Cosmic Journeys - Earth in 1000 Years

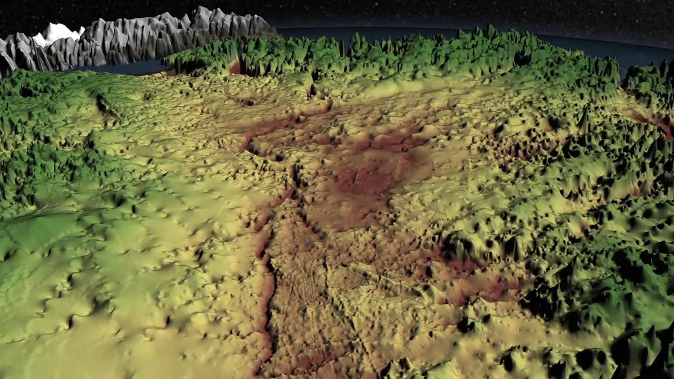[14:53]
Scientists found that it's 550 kilometers long, and up to 800 meters deep.